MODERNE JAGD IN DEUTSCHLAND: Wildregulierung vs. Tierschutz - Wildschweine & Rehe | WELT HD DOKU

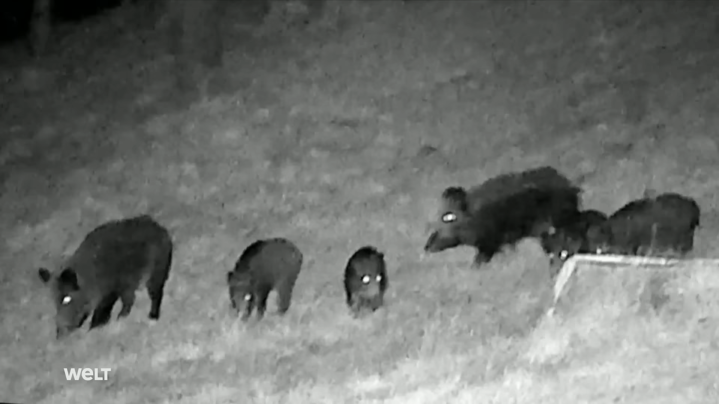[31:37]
Aus den brandenburgischen Wäldern ziehen die Rotten vor allem in die Außenbezirke der Hauptstadt.
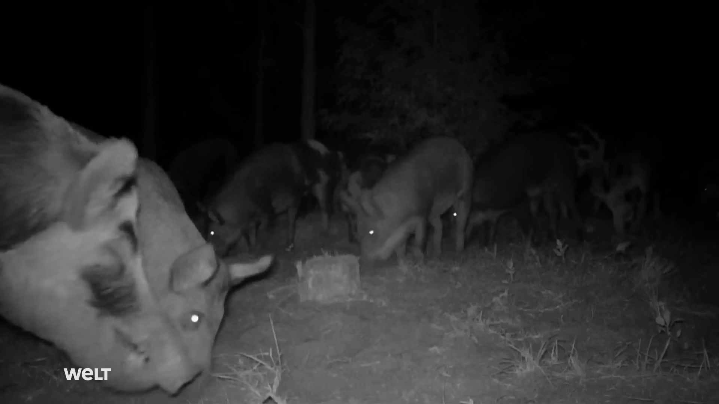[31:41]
Natürliche Feinde haben sie hier nicht.